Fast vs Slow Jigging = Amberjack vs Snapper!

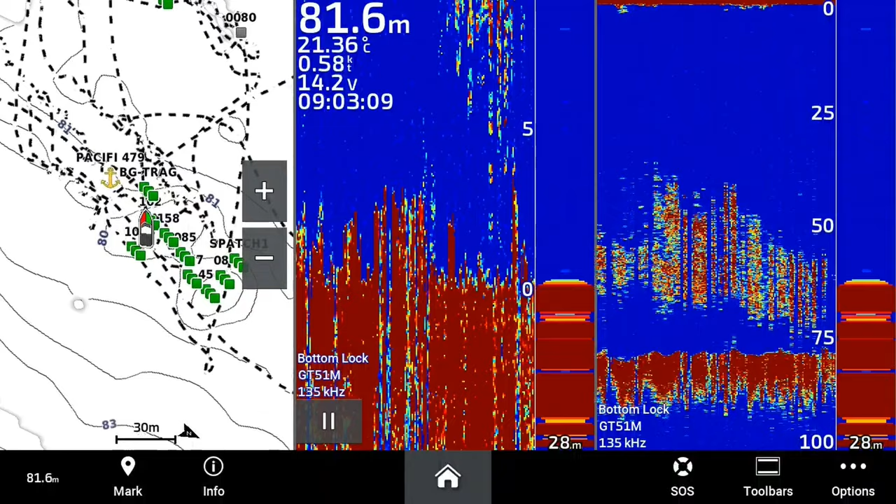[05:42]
On screen: depth 81.6 m, water 21.36°C
Yeah, you see that bait? Quite a bit of bait there. And it's off the bottom. So there's predators chasing it up. Now I'm sort of close to the bottom now, so...